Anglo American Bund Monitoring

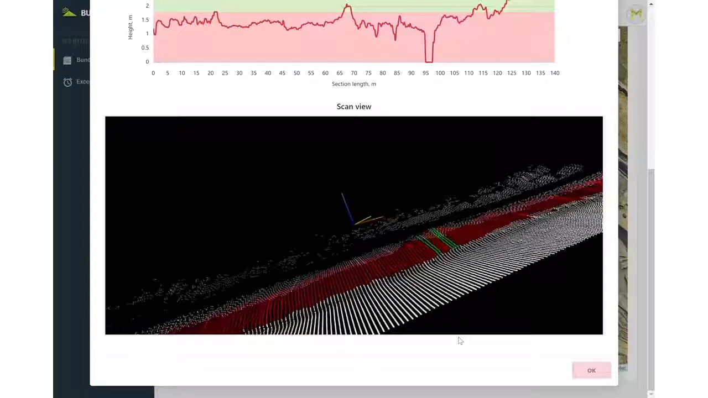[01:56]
This solution is very powerful because wherever the trucks go, we can map.